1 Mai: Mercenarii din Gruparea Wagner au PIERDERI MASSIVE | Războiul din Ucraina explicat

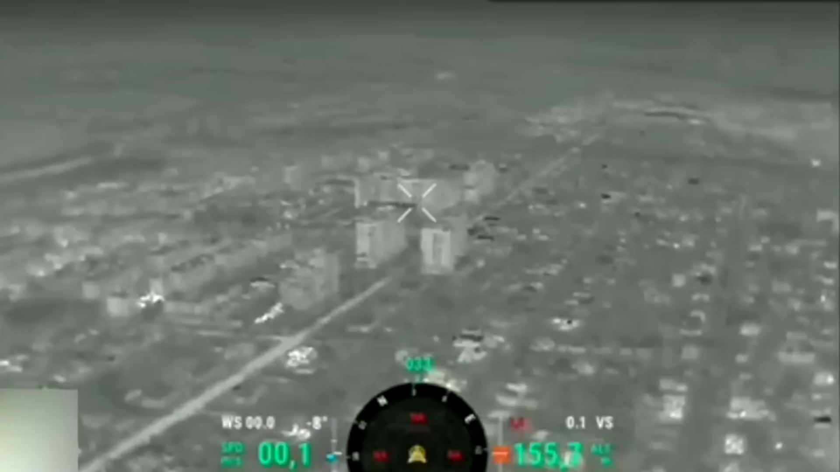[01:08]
Au vizat, în trecut, pentru că imagine de luptă difuzate de ucrainieni arată cum ucrainenii au efectuat o lovitură puternică asupra unei dintre clădirile înalte.
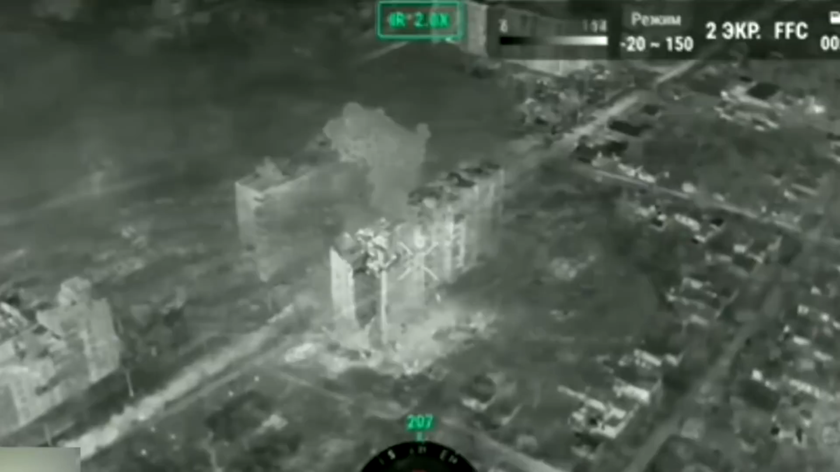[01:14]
Și judecând după explozie, se pare că au folosit o rachetă HIMARS.